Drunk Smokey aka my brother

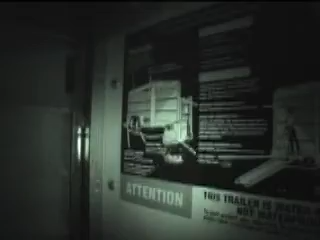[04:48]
Okay, yeah, the little girl, right there. The little girl, she's unloading the truck.